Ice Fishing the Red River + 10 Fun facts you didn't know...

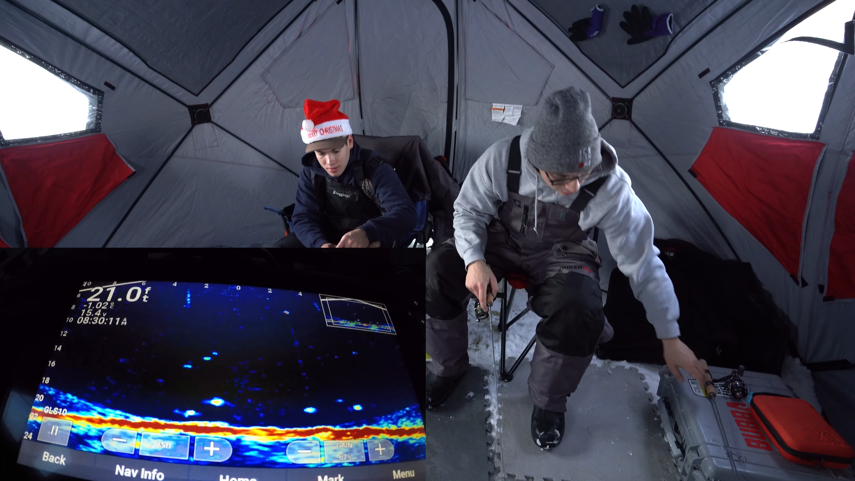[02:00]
On screen: depth 21.0 ft
really going once that just mount directly to the handle oh I like the direct oh there's a fish right on the bottom there see that yeah that look at you're dead bait just slithered in there goes check it out come on
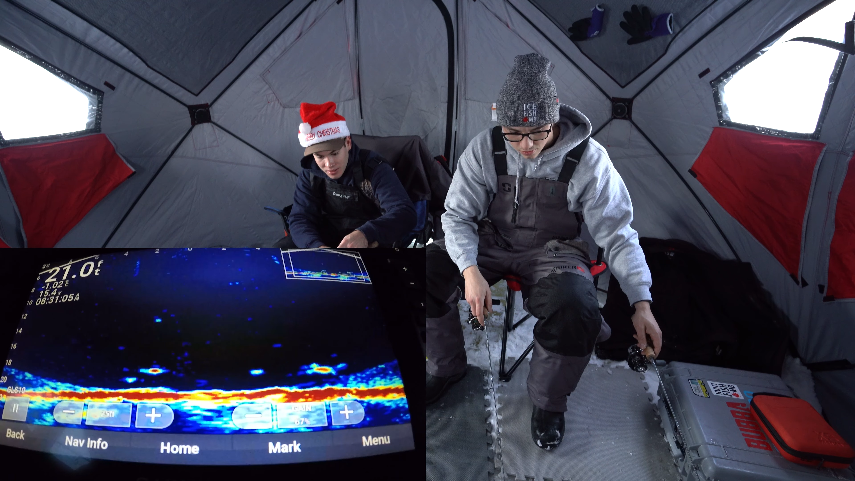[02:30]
oh he's had it in his mouth oh there you go nice good one it's got some weight
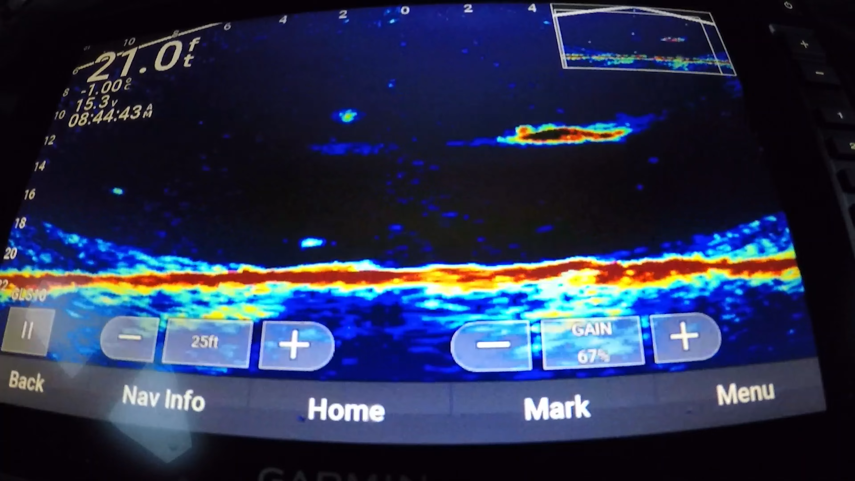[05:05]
On screen: depth 21.0 ft
honestly the tail looked forked yeah i know it did like a surgeon oh a surgeon or walleye why would a cat be that high i don't think so
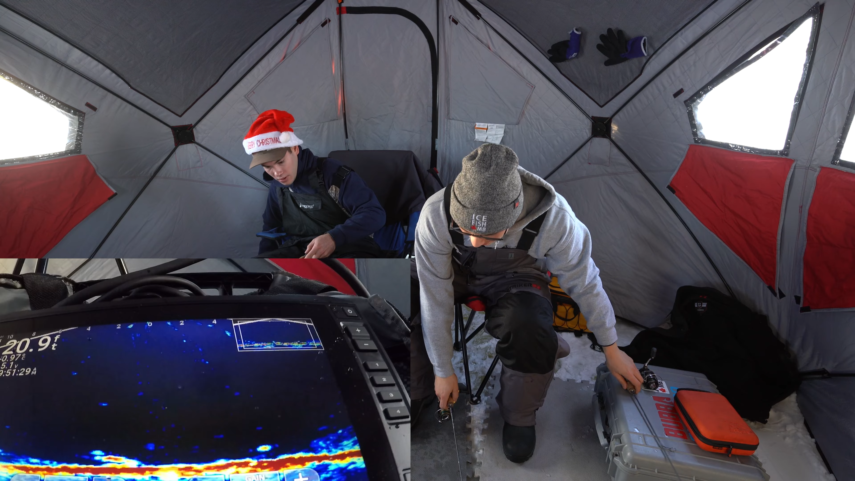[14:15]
on bottom oh oh there we go drag loose or just nice fish i don't know it's decent now grab my this one yeah there we go it's not bad that was on bottom too